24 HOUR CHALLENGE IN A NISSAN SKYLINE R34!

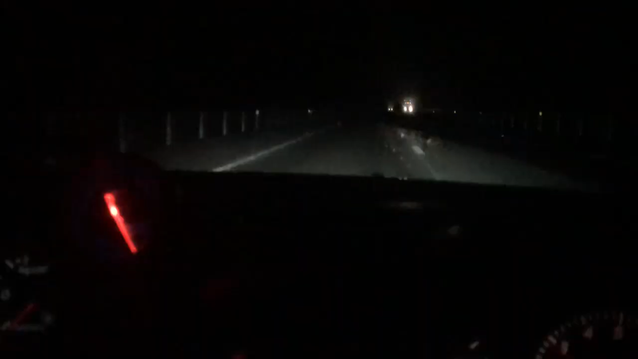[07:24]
best option to do yo it's fucking pissing now i'm afraid i'm not sure if you guys can see my wife is around people fucking always washing all this water away the roads are slippery icy it's currently four degrees it's freezing fucking cold what a stupid day to do this challenge
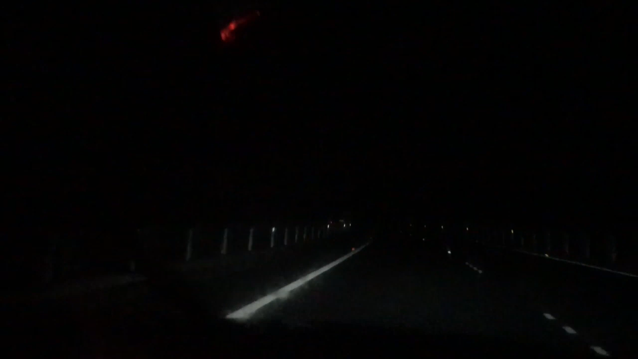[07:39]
man i'm probably gonna put the camera down because it's so fucking dodgy like vlogging and driving in the rain oh i nearly
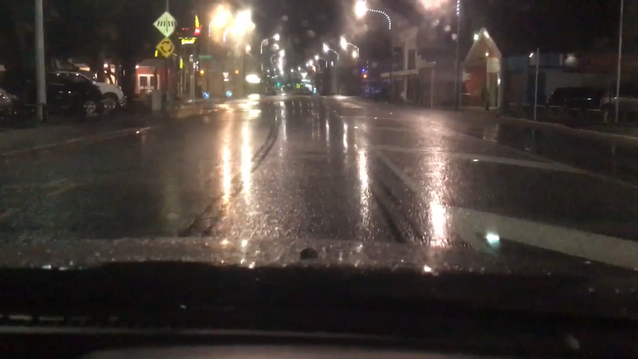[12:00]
guys can see those fucking tire marks that's like the only marks going right through the slippery fucking hail i nearly just lost it two times but i better stop recording so i can have some fun just pulled up at mcdonald's and this this weather's just fucking